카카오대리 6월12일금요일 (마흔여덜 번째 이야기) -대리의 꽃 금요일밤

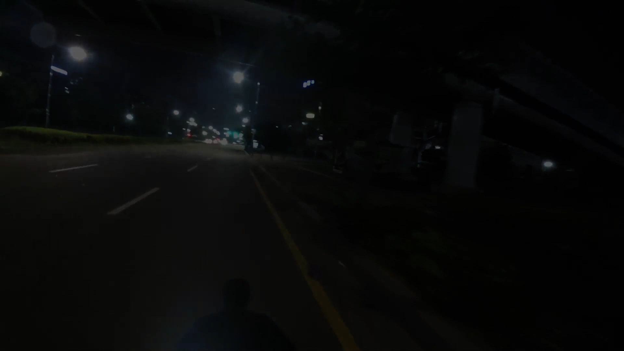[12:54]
이른 시간대에 잡은 콜이 아까 제가 첫 번째 콜 끝내놓고 설명 드렸지만
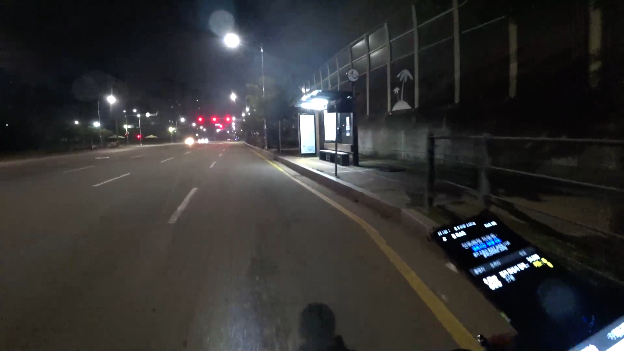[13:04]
갑자기 무슨 복장을 따지지 않나 킥보드 타고 간다고 하니까 한숨이나 쉬고 진짜 짜증이 나더라고요 그때부터 뭔가 오늘은 아 오늘은 별로 애감이 안 좋았거든요 사실 근데 애감 안 좋은 거 치고는 뭐 지금 금액은 나쁘지 않은 거 같습니다 초기 앞에 지금 음주단속 하는 거 같거든요